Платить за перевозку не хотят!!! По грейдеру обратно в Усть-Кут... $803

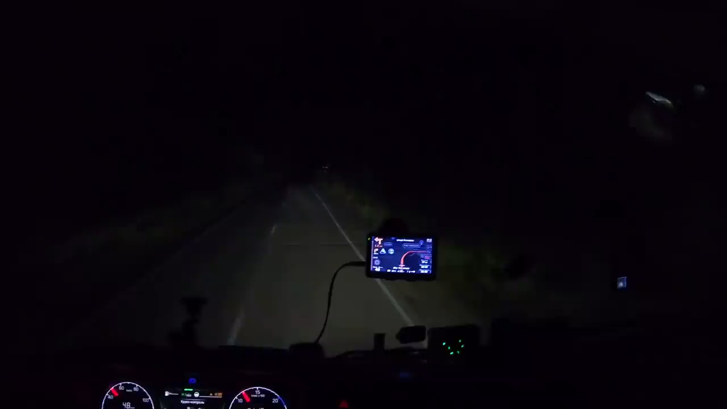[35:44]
Выехал на асфальт. Еду 48, сейчас 50. Ну, быстрее асфальт не позволяет. Такое ощущение, что лечу, а не еду. После, когда едешь 10-15, даже 20 уже разгонялся, то казалось, о, как быстро я еду. Ну что, welcome в Усть-Кут. Так примерно все, как и в прошлый раз.
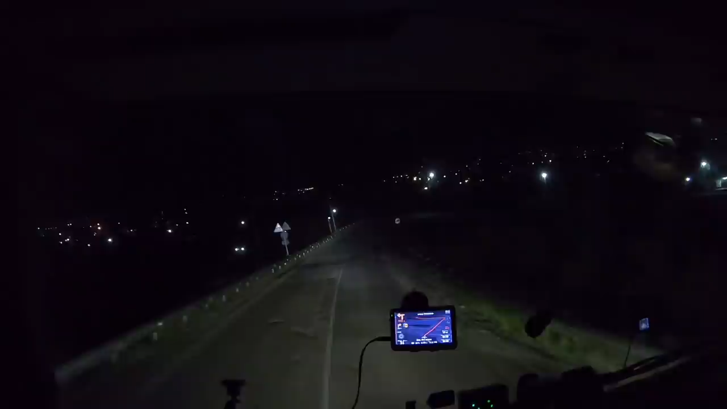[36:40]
Что тут? 10 тонн движения, 16 тонн движения грузовиков запрещено. Ага. Это вот загрузки. Вот по этой дороге на пустую машину, вот какой выдал расход. Я думаю, что когда я тащил туда 21, расход был на этот участок, наверное, полтинник. Вот.